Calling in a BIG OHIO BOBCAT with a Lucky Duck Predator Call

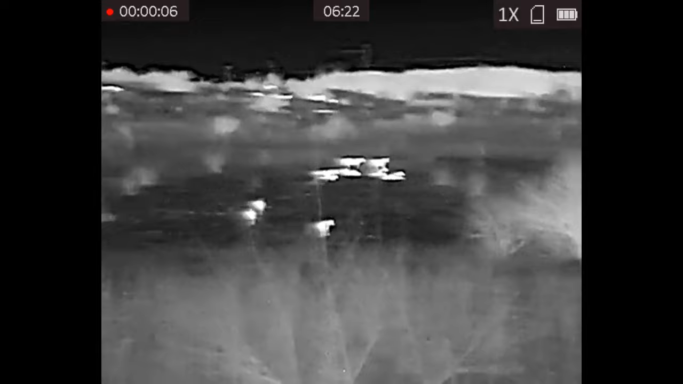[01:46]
monocular and you can see how clear the cows pop out uh on this hillside here
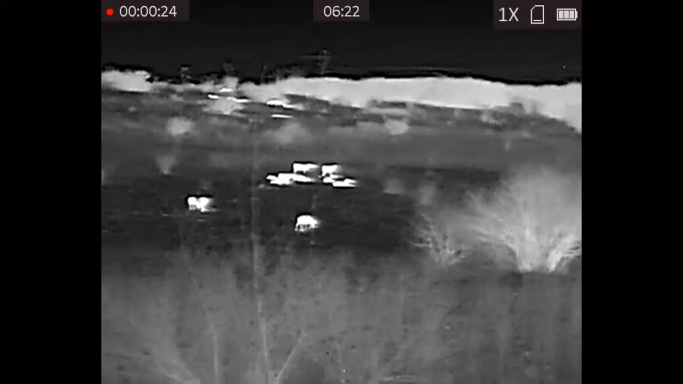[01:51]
now on this first set i walked
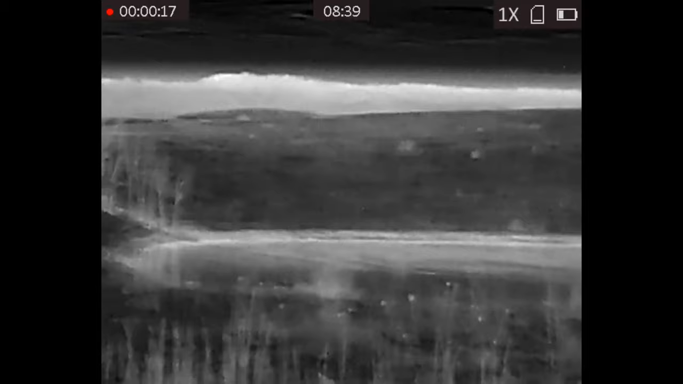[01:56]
in about a quarter mile um found a good spot that was uh pretty open had a pond
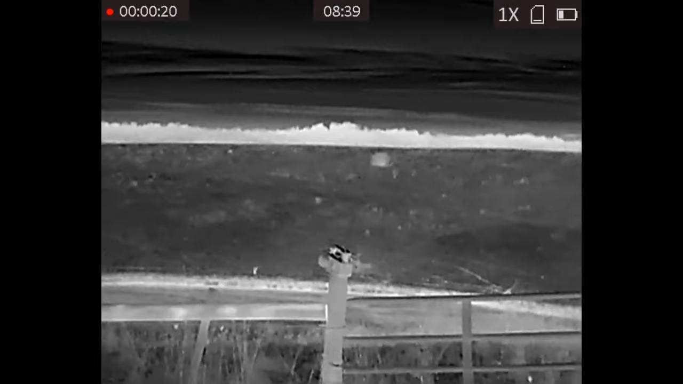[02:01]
um down underneath and ended up just setting a call right on top of the fence post
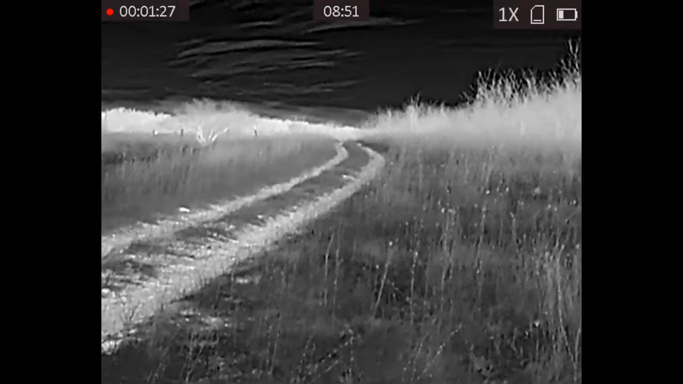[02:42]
so after about 25 minutes i decided to go ahead and roll on to the next spot
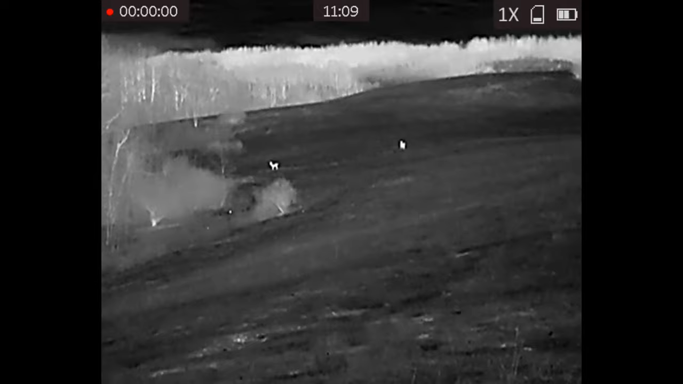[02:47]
now this next spot ended up being loaded with deer when i first got there but as soon as i turned the call on all of them pretty much left the field but two or three
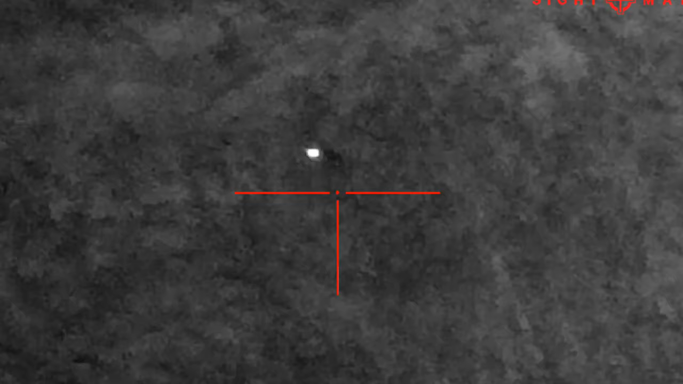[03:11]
now i did end up seeing something here at this spot but it was in uh tall grass and i couldn't quite make out what it was i'm gonna assume it was a raccoon
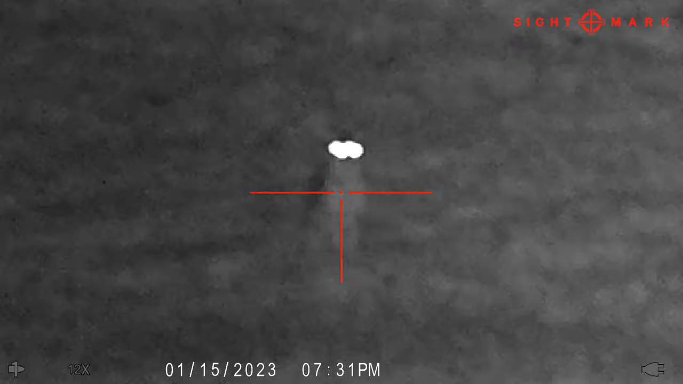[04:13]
now as this cat come in I'm not gonna lie it caught me off guard so it wasn't quite ready so as I turned and
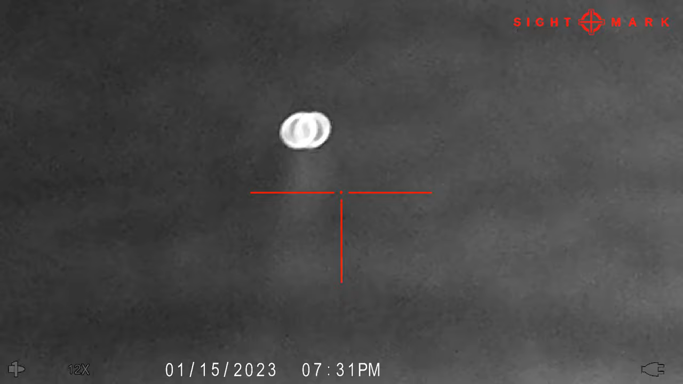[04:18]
got the gun around thinking at first it was a coyote I'm playing with the focus
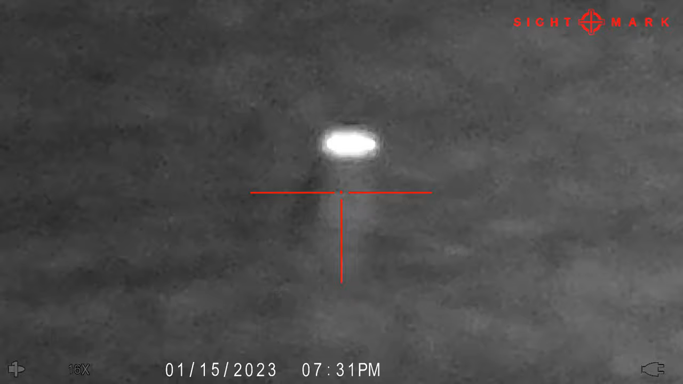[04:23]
trying to get everything adjusted right and I just as you can see from the video didn't get the the
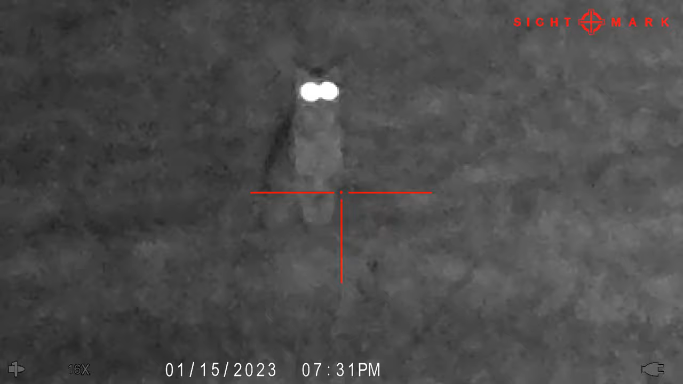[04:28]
focus in too good but you can see obviously it was a cat and
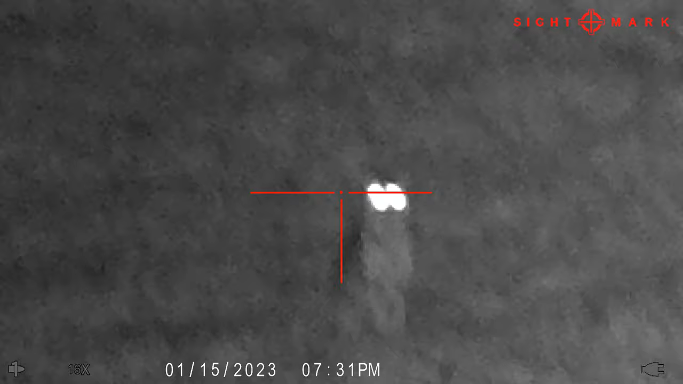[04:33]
here in Ohio we do not have a season yet for bobcats
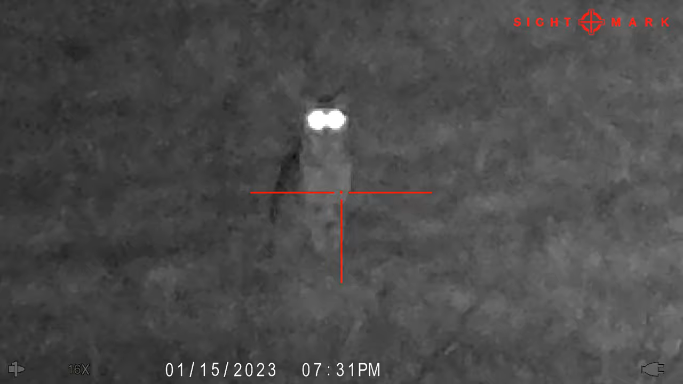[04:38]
can't trap them can't hunt them so I unfortunately just got to watch this guy
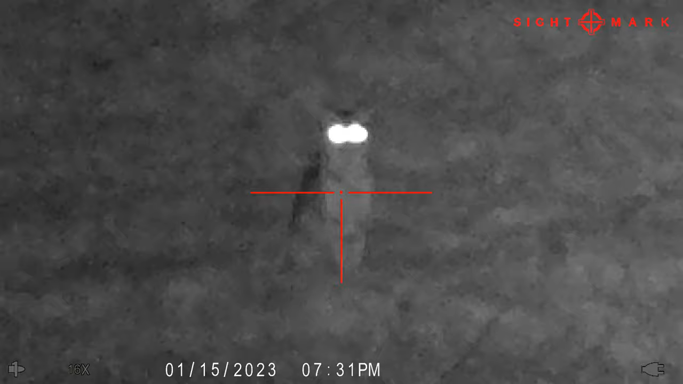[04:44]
hang out there for a while and he ends up working his way back to the fence row